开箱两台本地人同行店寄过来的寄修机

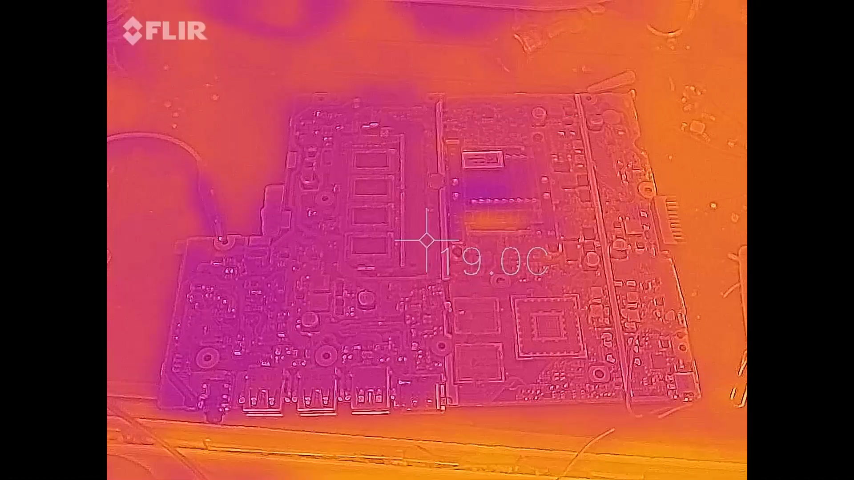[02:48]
那我们现在先烧那个主供电看看是不是有点什么运气主
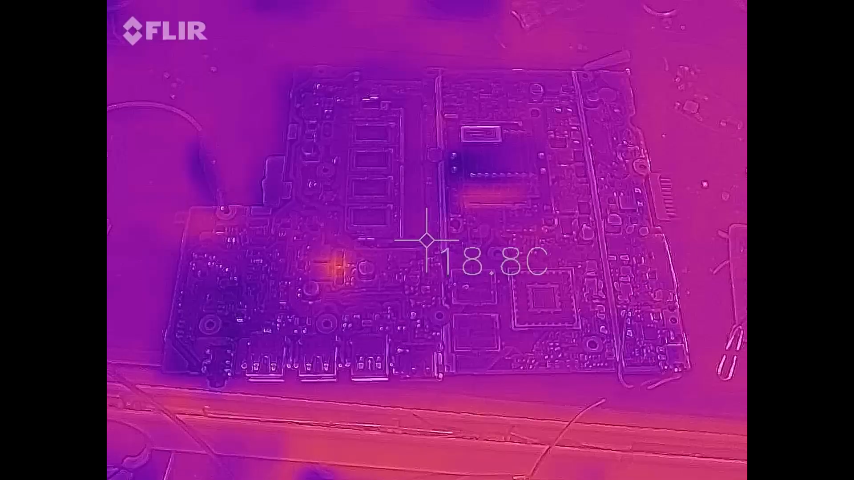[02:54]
On screen: spot 18.8°C
供电搞定了是不是其他的就也可以一起搞定有时候他们这些串在一起的
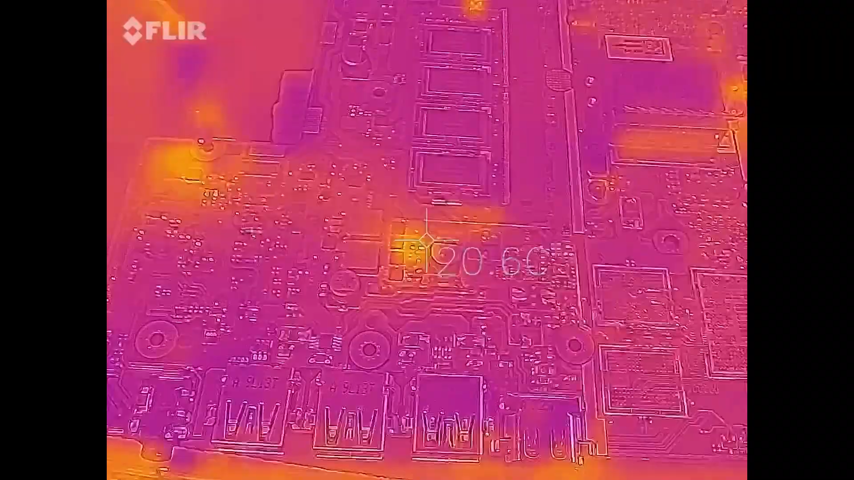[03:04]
主供电这么一烧呢发现是应该是上管这里三伏的上管应该是击穿了很像是然后这里看呢就比较清楚了
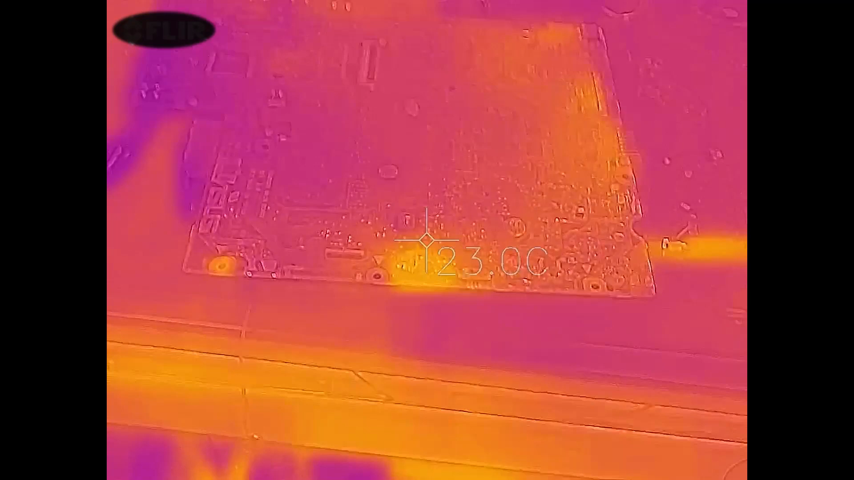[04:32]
有一个这个离内存比较近因为没图纸也不知道这个是这个芯片是管什么的了也基本上是没救了这个主板
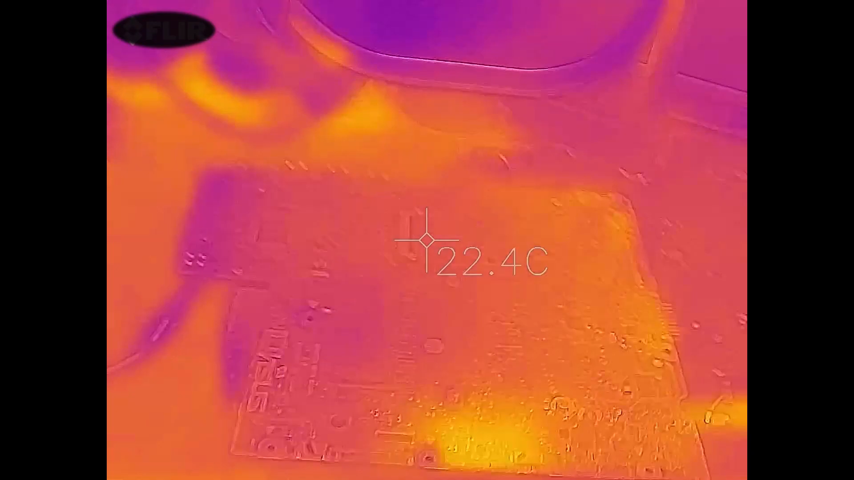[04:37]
On screen: spot 22.4°C
只不过说呢这个什么都放在平台上面在工作台上面了线呢什么都接好的
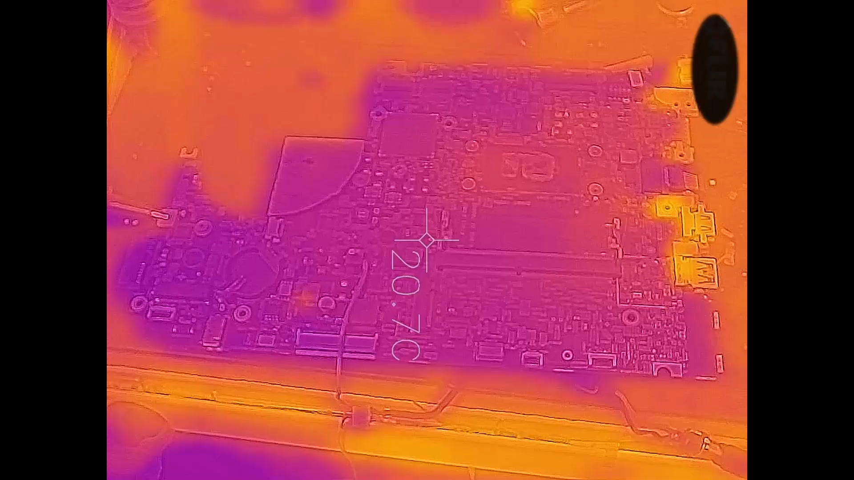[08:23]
On screen: spot 20.7°C
现在是接到三幅上进行烧机一
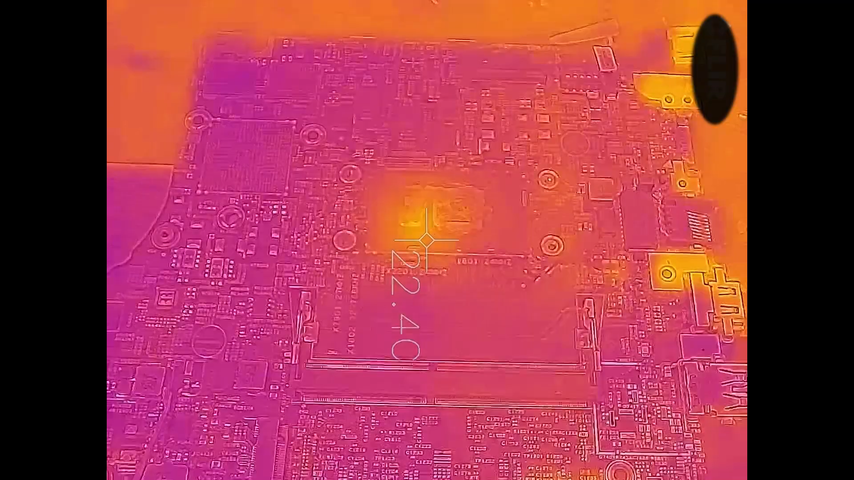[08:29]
烧就直接也是这桥这里这CPU就挂了这个联想的是i5第七代的一个机器如果其他的东西没问题的话呢这个主板还是有维修价值的还是可以换个CPU的
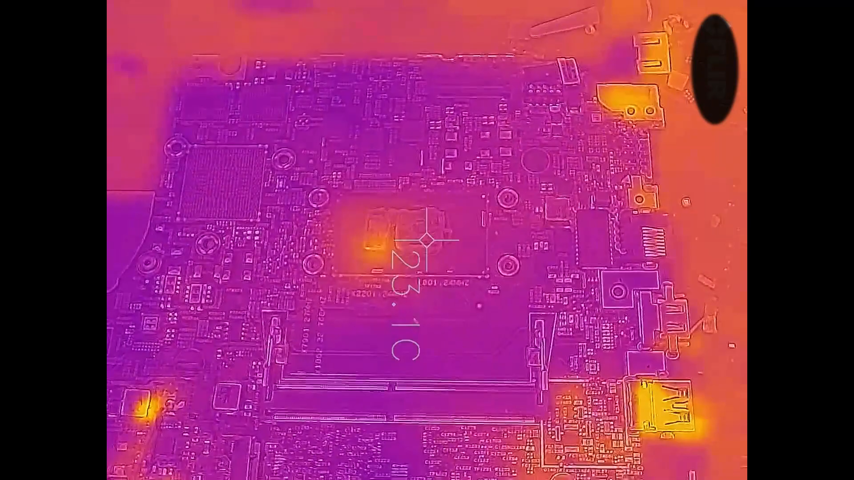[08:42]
但是键盘也坏了内存可能也挂了